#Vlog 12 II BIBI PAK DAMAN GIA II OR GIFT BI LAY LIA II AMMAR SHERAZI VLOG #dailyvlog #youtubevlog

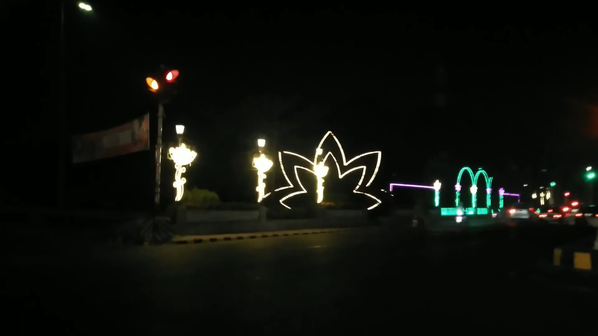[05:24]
है ये माल रोड पे इस वक्त मैं वापस घर जा रहा हूँ ये मुख्लिव किसम की लाइटिंग है